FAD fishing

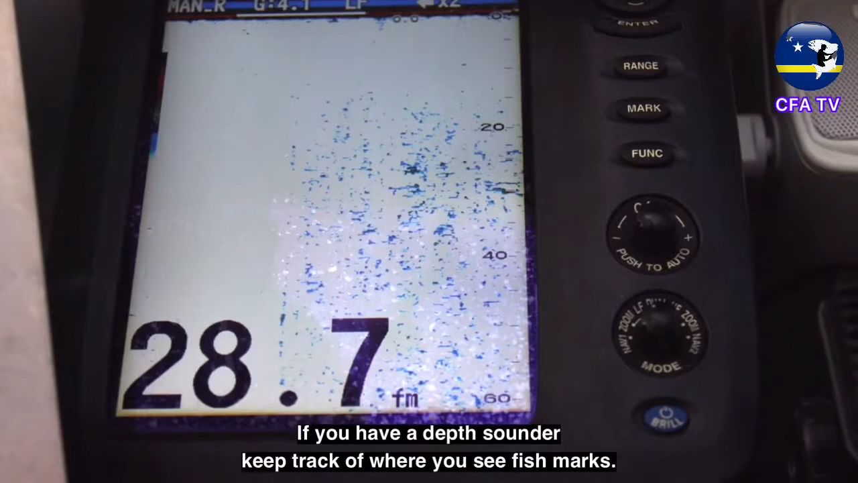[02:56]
If you have a depth sounder, keep track of where you see fish marks.
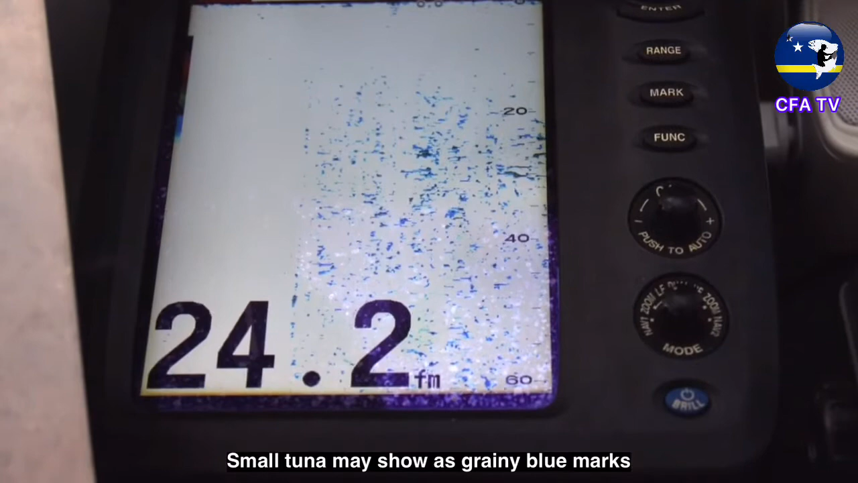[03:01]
Small tuna may show as grainy blue marks, often around 30 to 40 meters below the surface.
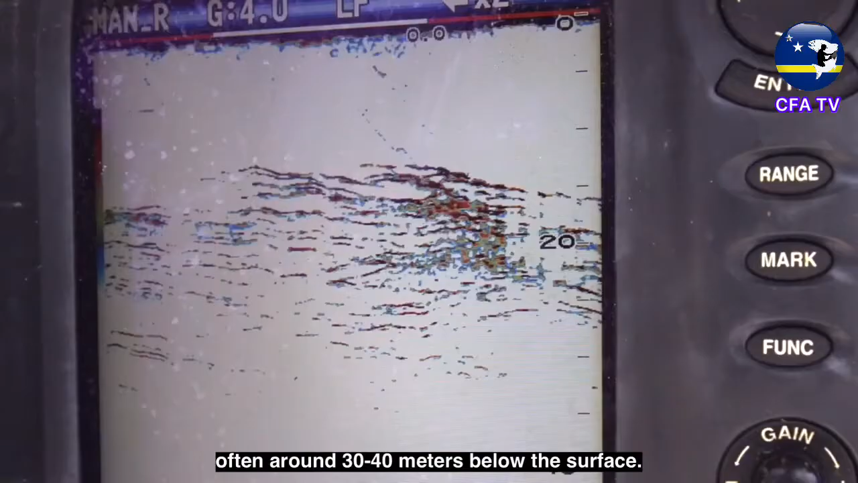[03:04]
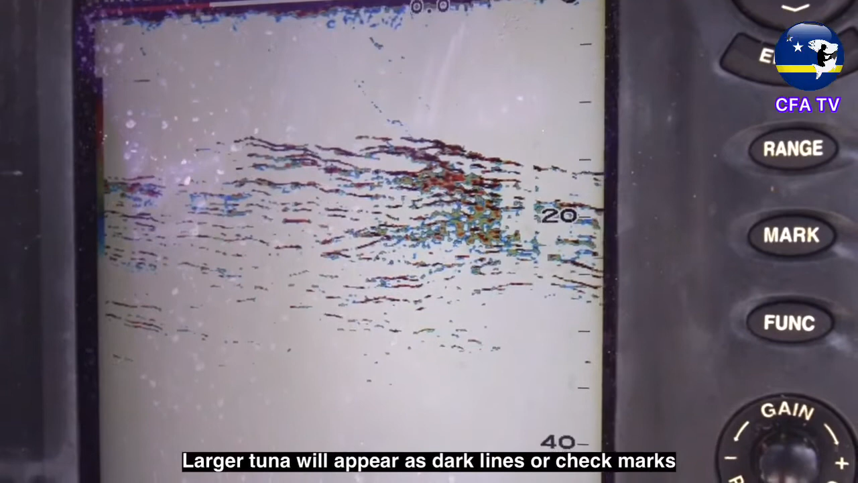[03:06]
Larger tuna will appear as dark lines or check marks with more red and yellow visible. These marks may show up down to 100 meters or more.
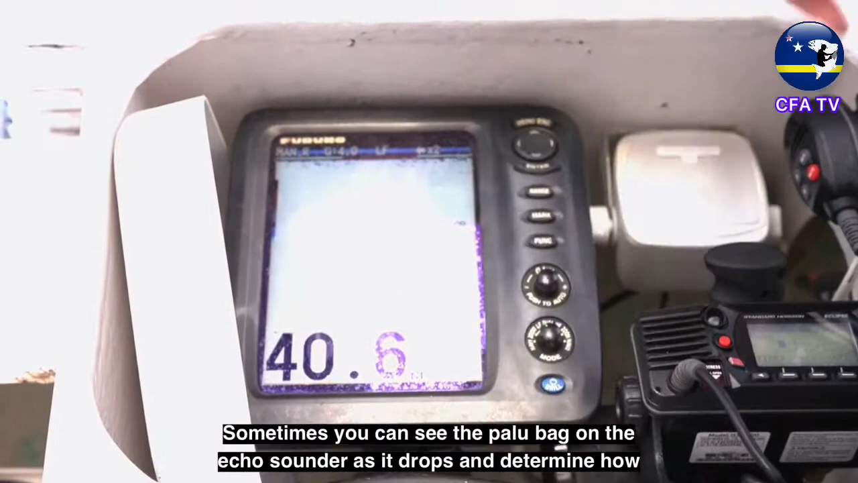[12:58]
Sometimes you can see the palu bag on the echo sounder as it drops and determine how your counting relates to depth. When you reach your target depth, take a wrap on the hand line.